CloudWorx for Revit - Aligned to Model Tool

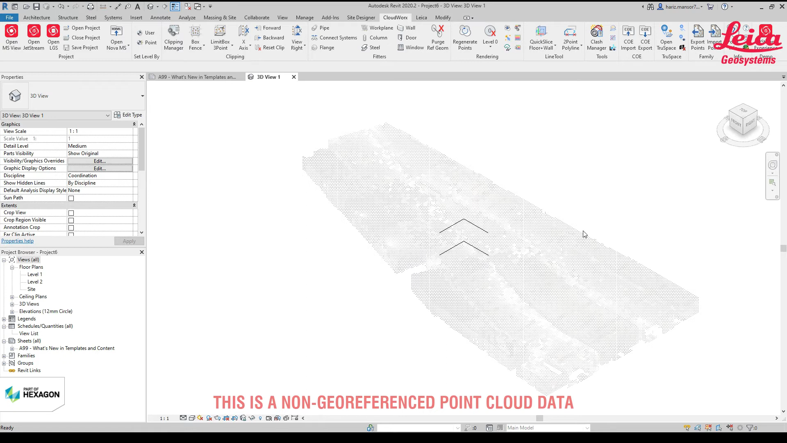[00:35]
So as you can see here, right? So you will notice that the level,
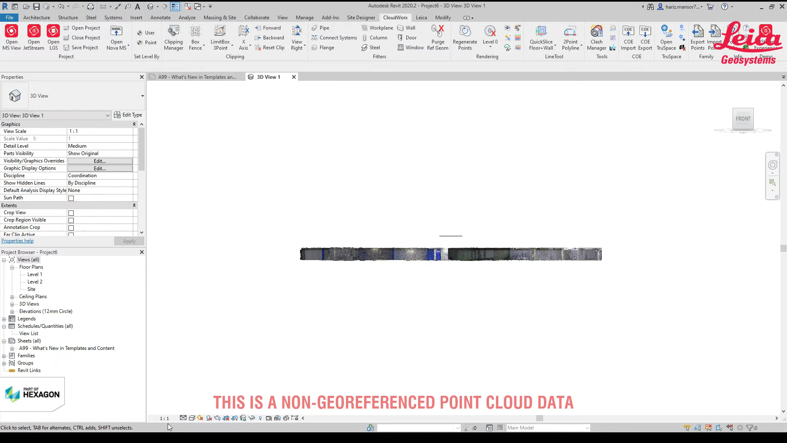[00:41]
the default level is actually here. So the first trick that I would like to share is actually how to make use of this aligned to model to bring up this level of the point cloud to the default levels in Revit. So to do that, the first thing that we need to find out is actually what is the lowest level that you want to decide or which is the level that you want to use. So to do that, I go straight away to point, pick on any of the lowest point, pick on that.
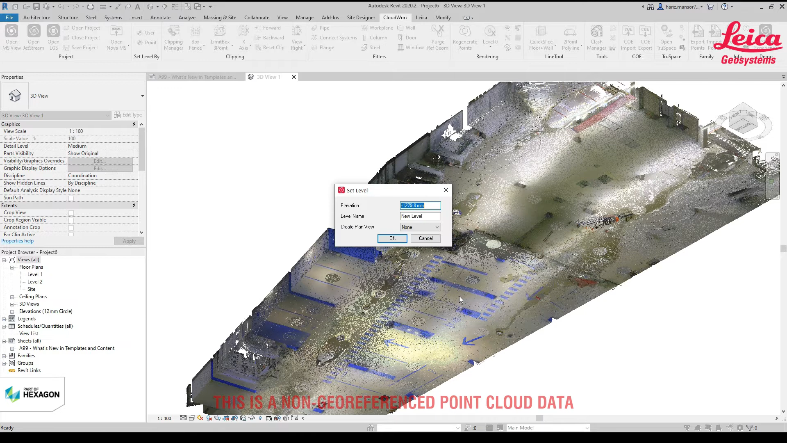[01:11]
You will have this figure. So what you need is actually just copy this. Just ctrl C, copy that. You don't have to create new level in whatsoever.
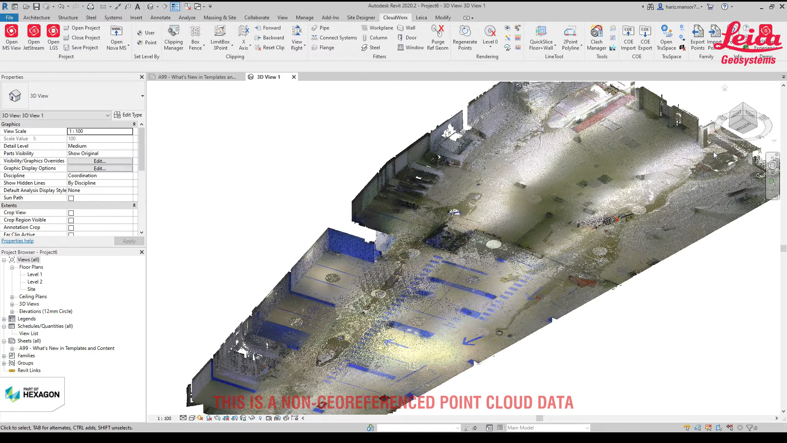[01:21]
So I can just go back to front. All right. So we bring it up by that figure. So to do that, I click on this align to model. Just click on yes. All right. And just key in, just paste the figure here. All right. And then you will notice that the moment when I click here, it'll move up by this number. So I click up. There you go. So you click apply and close. So you'll notice that there it's actually aligned to that level.
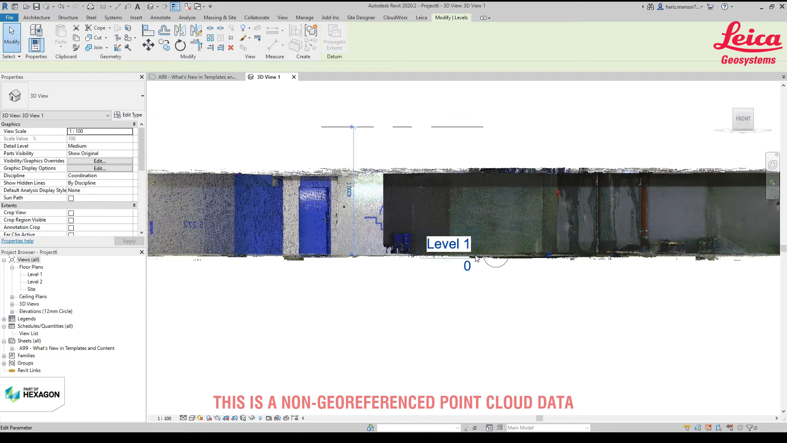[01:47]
So this is basically for a non-georeference point cloud. And you want to do some, it's just a simple tweak for scan to beam process. So level is done.
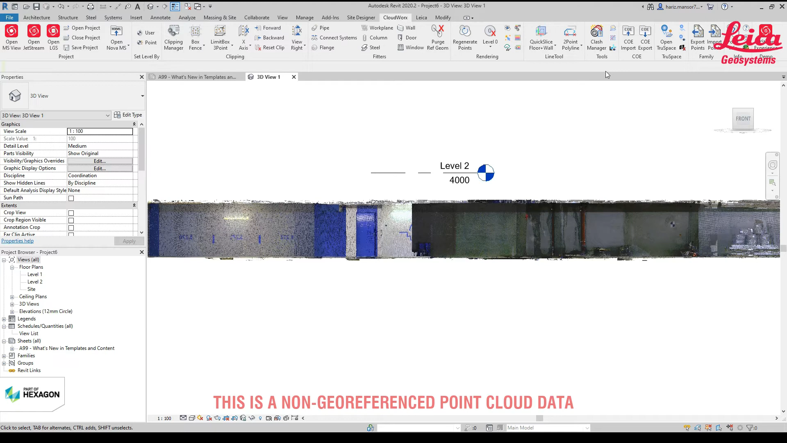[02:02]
Another thing that I would like to actually share is when you use this align to model, you might want to try to test, try an error. You bring up by 10 pixels, then bring it down, bring it back down, and then just go and click S and Y.
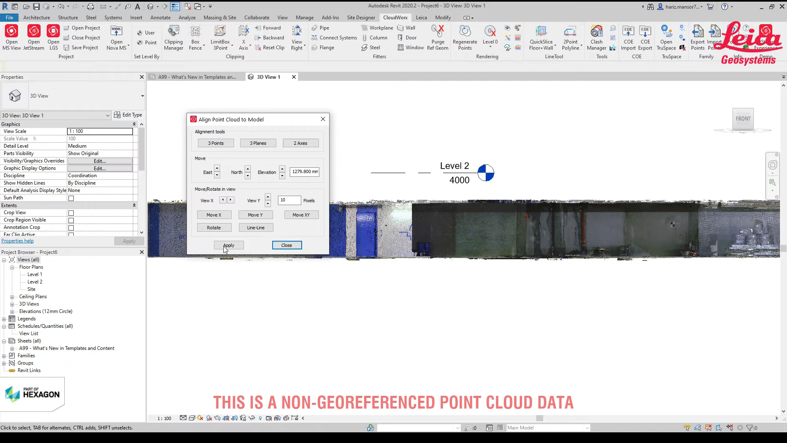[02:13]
All right. It's just to do some alignment. So you click apply, click close, and you go straight away to level one.
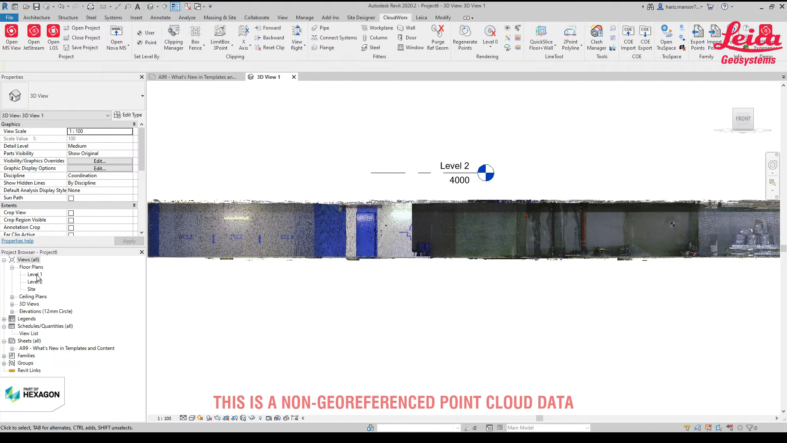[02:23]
Pick on level one. So I go and close this 3D view. All right. So this is the orientation of it. So let's say, for example, you have a very weird orientation. You want to make it 0 and 90 degrees.
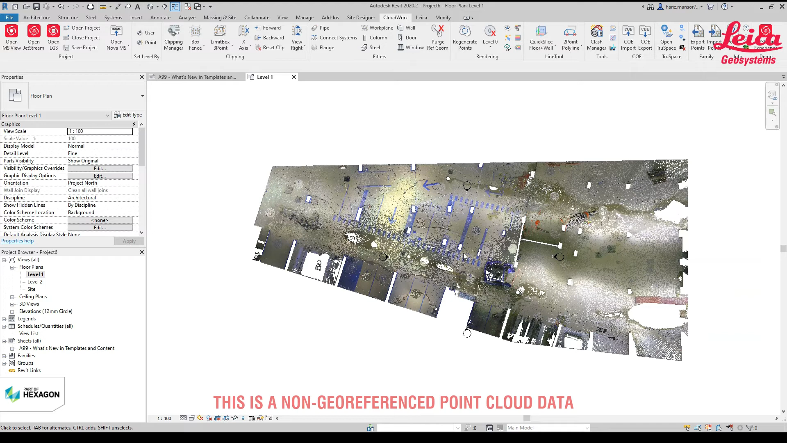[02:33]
So let me just use this as a reference. So what I can do is I can create one reference plane. I type RP in Rabbit. Bring that. And I just, I want to, I want this edge of this wall to move to here and create that 90 degrees angle.
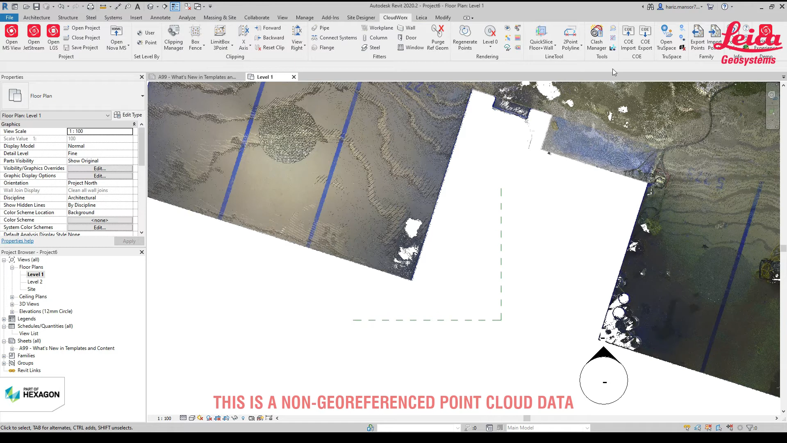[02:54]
So to do that, I just go again, click on this align to model tools. Right. So this is why you have to test. You might want to click up and down S and Y because probably there's a bug in it,
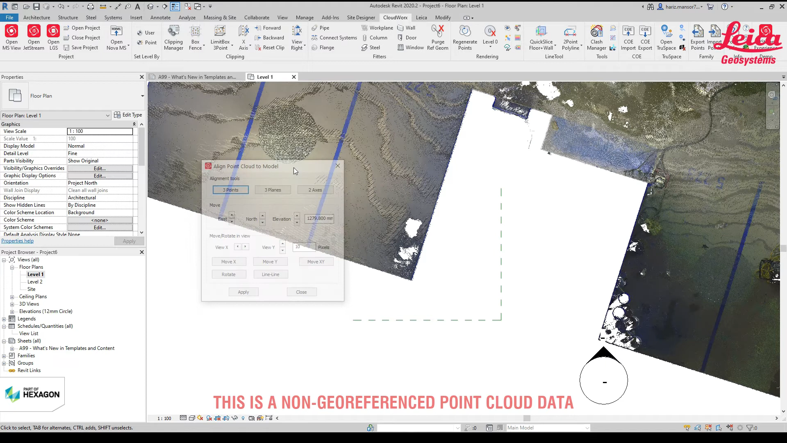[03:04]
but I'm going to use this move X and Y. Click on that. So you, again, you can't pick directly on the point cloud. This is visual alignment. So you click on that.
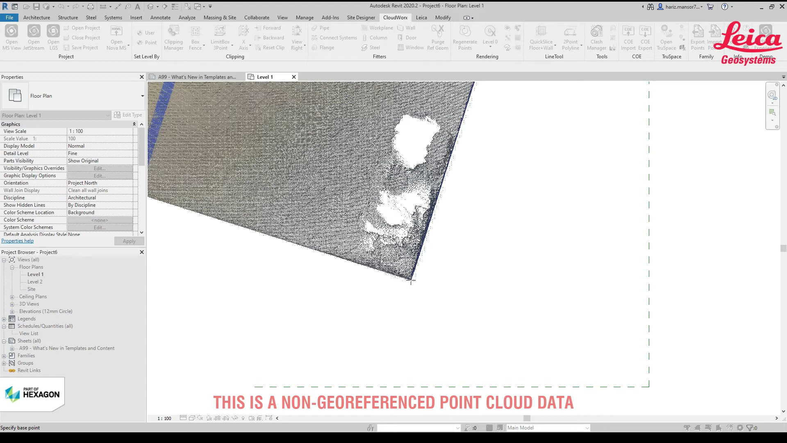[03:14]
You will have that marking. So we'll move. This is the first point, specify point to move. If you don't know where to click, you can focus on the top left. It'll give you the instruction. Sorry, you focus on the bottom left. It'll give you the instruction what you need to do. Then, so you've done the first point, then you go and click the second point. So where you want to move it. So you notice that this is basically how you move the thing. Now, why do we use this? It is because unlike RCP, our LGS file contains, I think, more data and all.
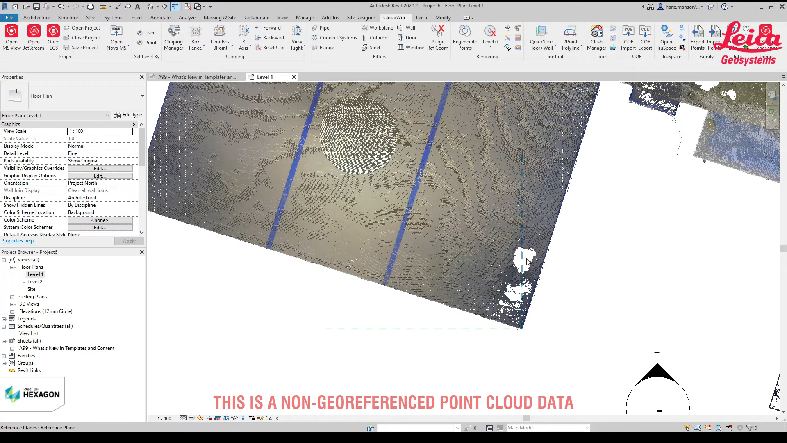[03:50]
So the only way for you to move them is by using this. So once you have this, what I can do is to click apply again. Click close. Now, if you want to rotate them, right. So you can also use back the tool, right. And then you can click this rotation. Click on the rotate. Pick on that edge. And let's say, for example, I would use this corner here as well.
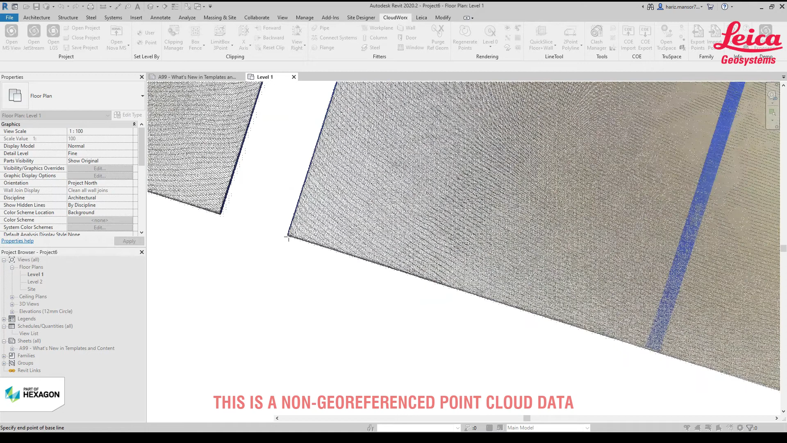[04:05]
Zoom as much as you can. Pick on that. And it will ask you to specify
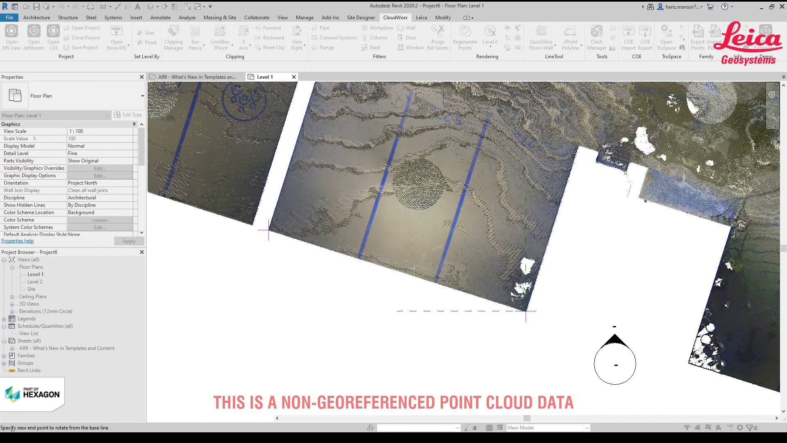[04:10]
a new endpoint to rotate from the baseline. So I'm going to specify to rotate it using this reference. Pick on that. So you will notice that it automatically rotate that for you.
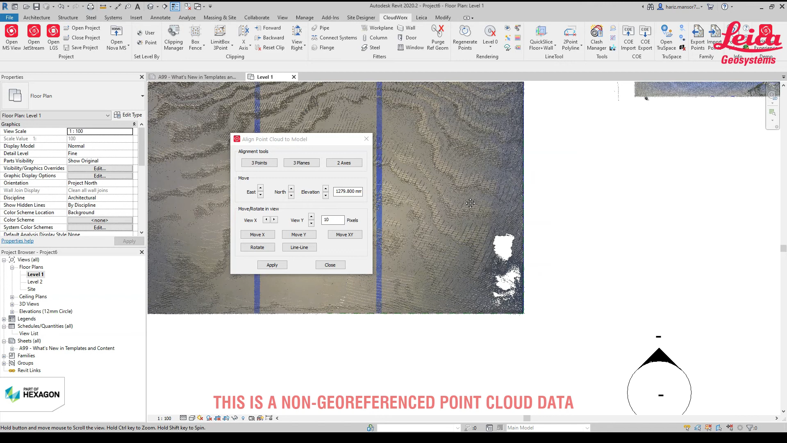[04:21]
So instead of you forcing the Revit to work, to follow the point cloud orientation,
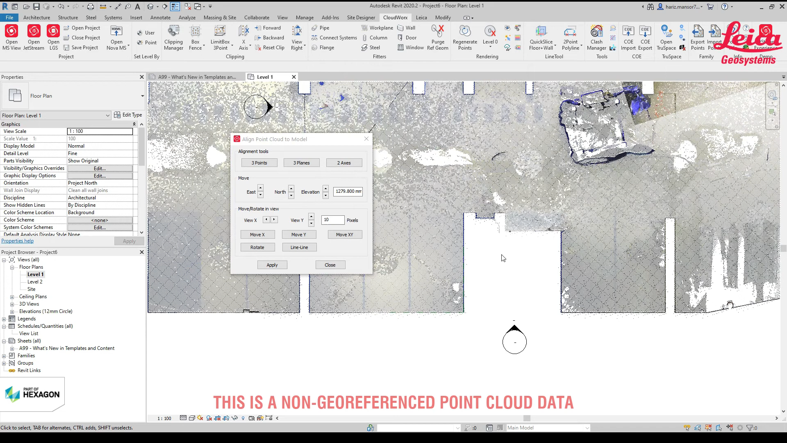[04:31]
you can actually force or edit the point cloud orientation to move within the Revit environment. So there it goes. You can apply. Click close. Now you have a data that is actually based on certain reference.
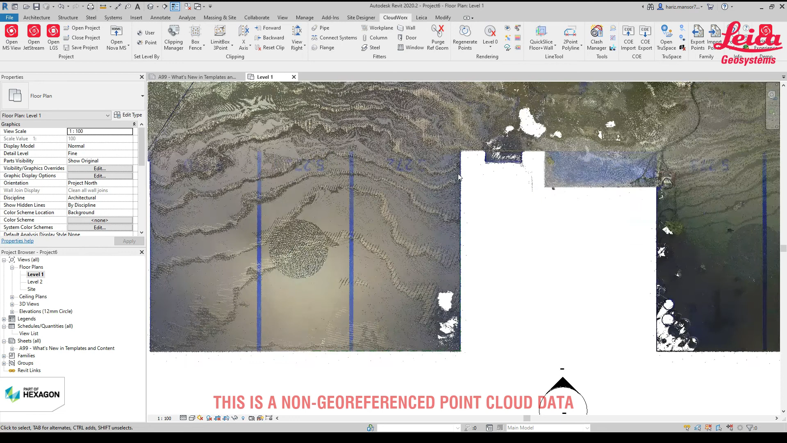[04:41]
Okay. So, right. That is basically on how to work with
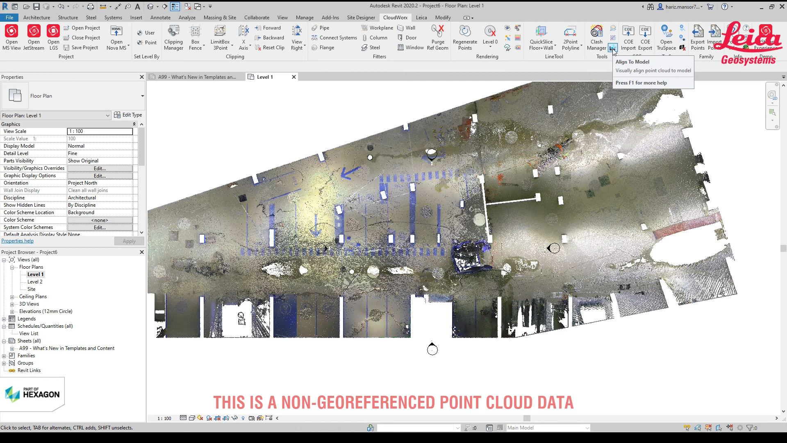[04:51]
align to model tools in CloudWorks 2020 for Revit. Thank you very much.